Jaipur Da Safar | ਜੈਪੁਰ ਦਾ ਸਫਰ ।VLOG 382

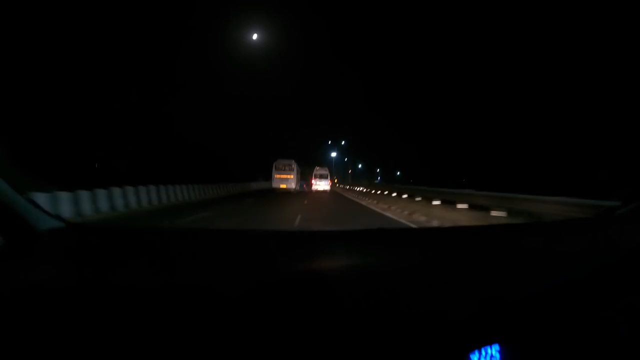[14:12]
लो जी कंबाइन है जी वाडियां शुरू हो गई हैं